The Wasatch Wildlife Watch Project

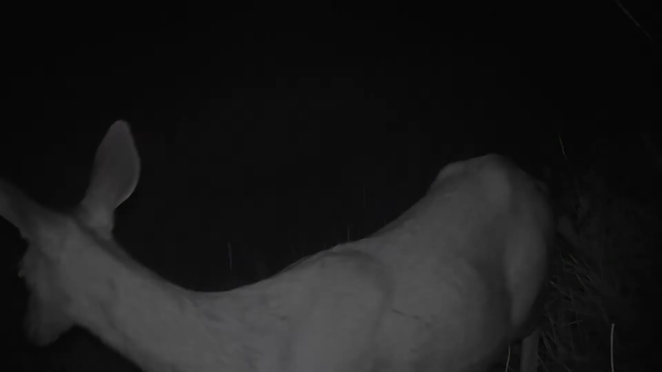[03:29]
northward so that the camera is not exposed to the sun all the time.